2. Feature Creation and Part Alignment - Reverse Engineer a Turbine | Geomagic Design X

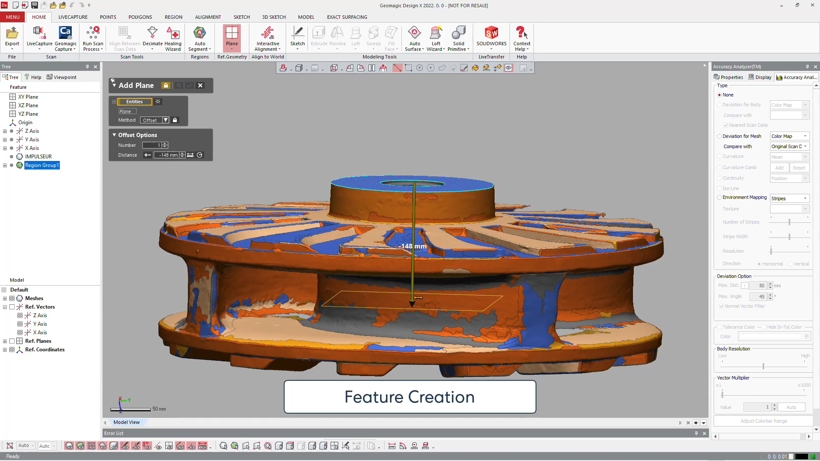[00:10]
I will just, here, I've set the top plane to be roughly in the mid area of the part,
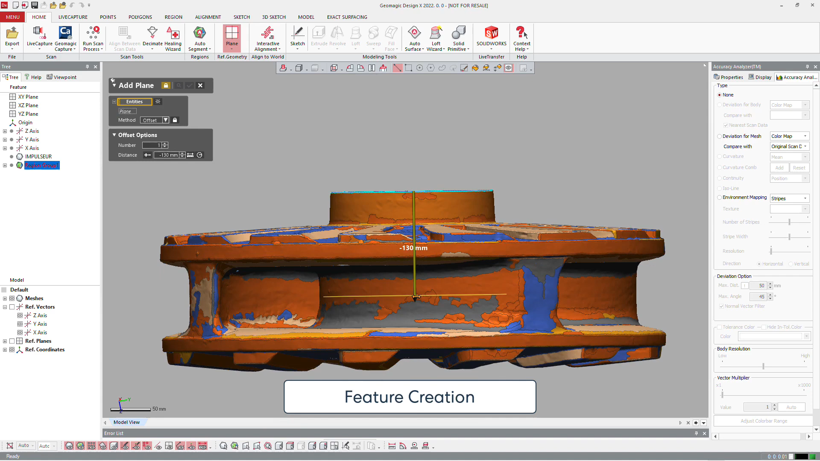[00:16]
and then I will continue to define different areas,
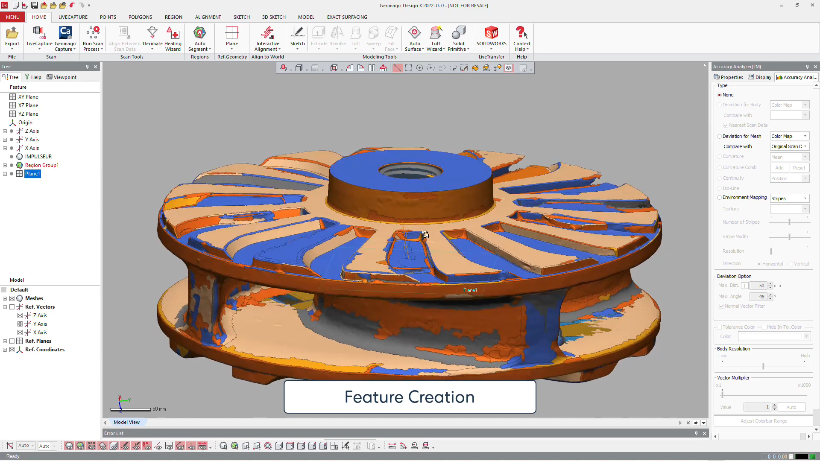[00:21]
like here at the axis. To do that, I will just extract this circle,